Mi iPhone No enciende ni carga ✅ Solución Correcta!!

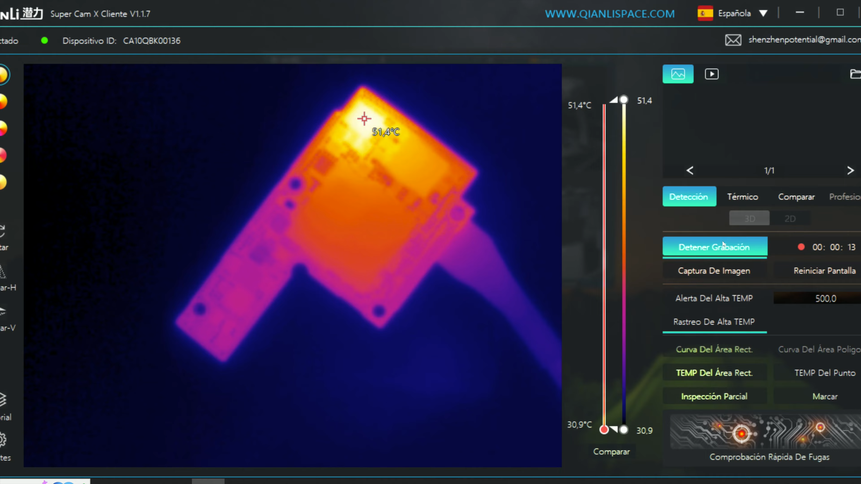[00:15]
On screen: scale top 51.4°C, scale bottom 30.9°C
Iphone XS no enciende y tiene consumo en la PowerZ.
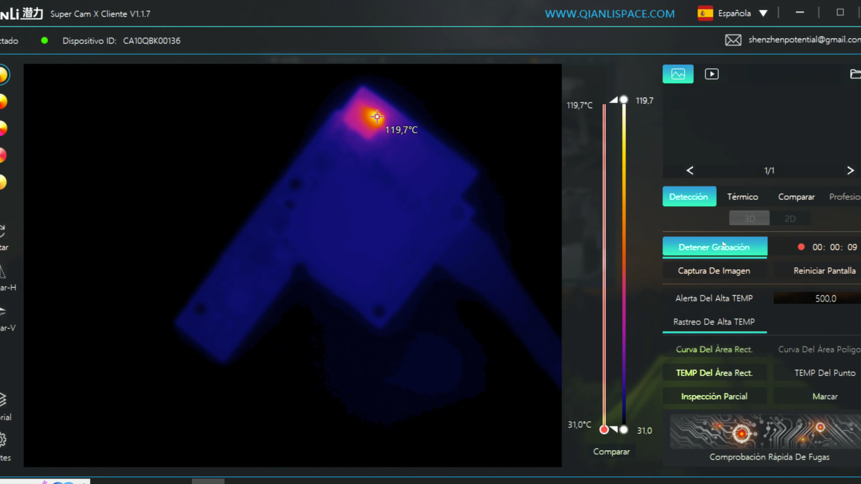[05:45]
On screen: scale top 119.7°C, scale bottom 31.0°C
Podemos ver que se está calentando el U3300.
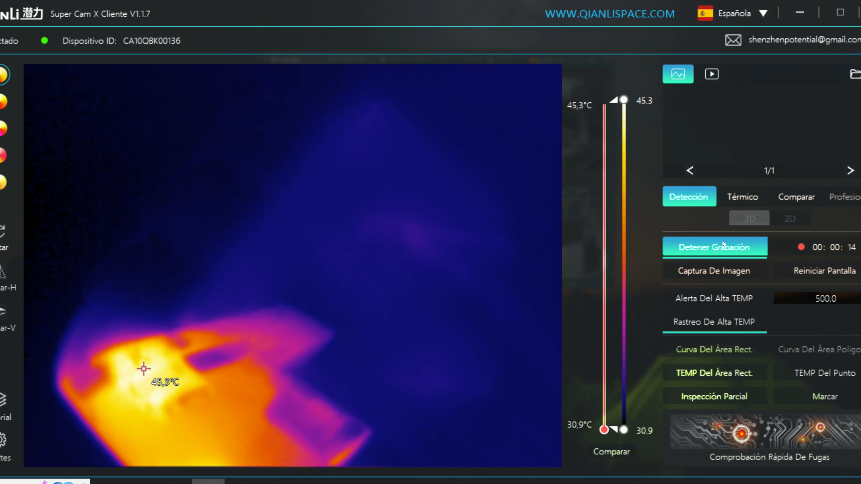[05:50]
On screen: scale top 45.3°C, scale bottom 30.9°C
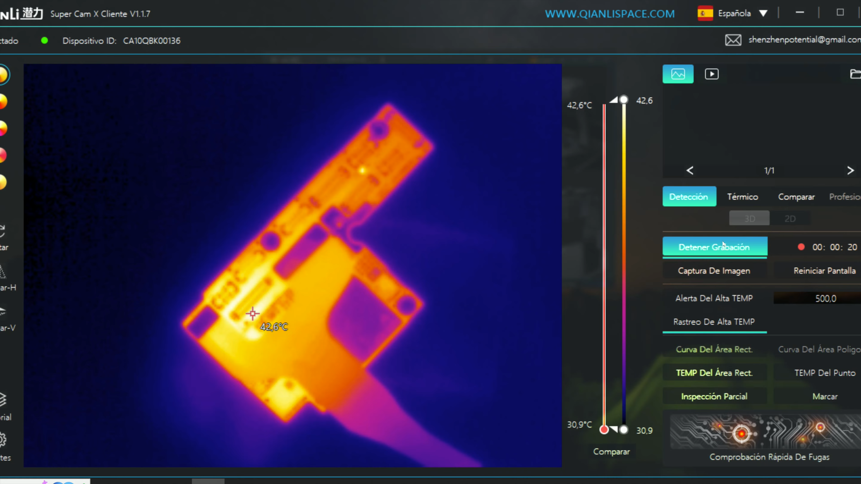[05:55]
On screen: spot 42.6°C, scale top 42.6°C, scale bottom 30.9°C
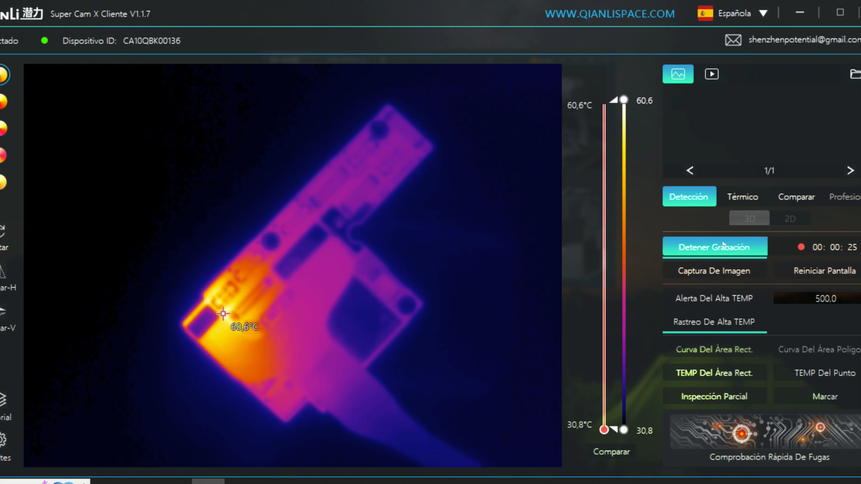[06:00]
On screen: scale top 60.6°C, scale bottom 30.8°C
En otro lado de la placa parece que tenemos una fuga pero muy pequeña. La tenemos en cuenta.